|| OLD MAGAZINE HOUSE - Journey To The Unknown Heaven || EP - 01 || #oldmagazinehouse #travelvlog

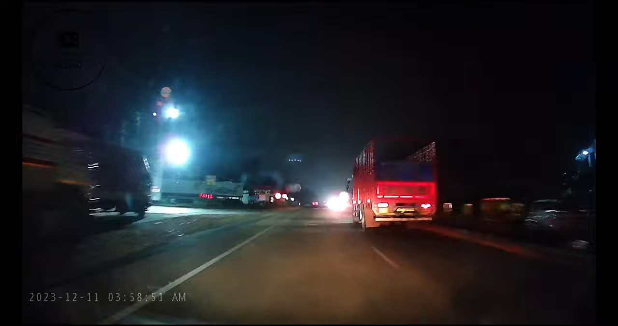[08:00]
The route was dark and there was a little bit construction works going on between Nelmangala and Tumkur. So whoever takes this route early in the morning, be a little bit careful while driving. So there are some unexpected humps and patchy roads where you have to be a little bit careful. Me and my friend started at 3 a.m.